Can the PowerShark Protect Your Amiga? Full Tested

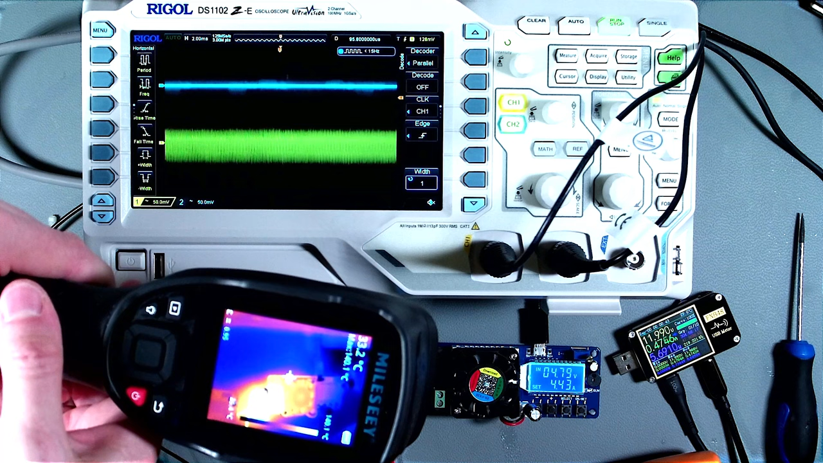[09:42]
That's 284 degrees Fahrenheit. Okay, so it's happy going way beyond spec. Next test, simulate sudden power surges from the Amiga.
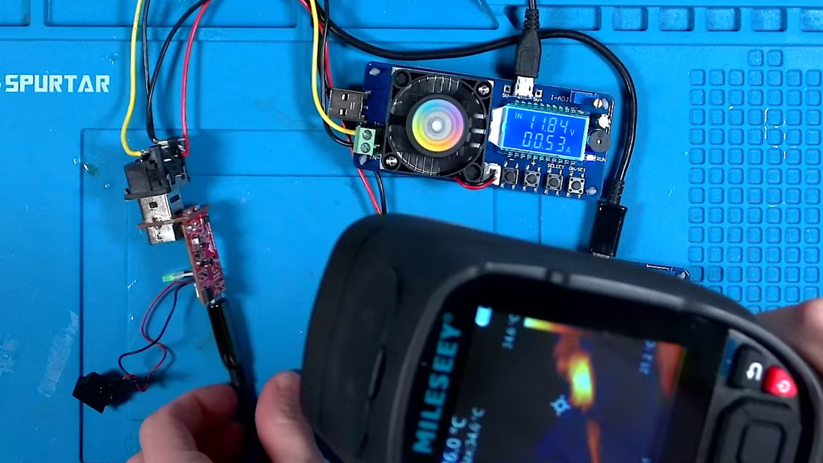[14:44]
Now bringing in my thermal camera we can see it sitting quite happily at around 40 degrees centigrade on both sides. That's 104 degrees Fahrenheit. Now just for fun I'm going to ramp up the power requirements to the maximum advertised spec and see how warm it gets.
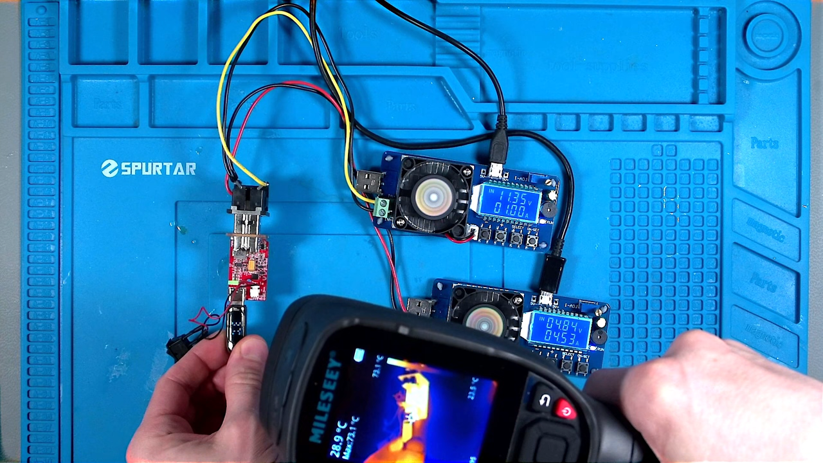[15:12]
On screen: spot 28.9°C
It's quite warm but it's not over the top. The majority of the heat is coming from an inductor on the board which I presume is part of the 5 volt supply. And there you have it. The Power Shark. A great little device.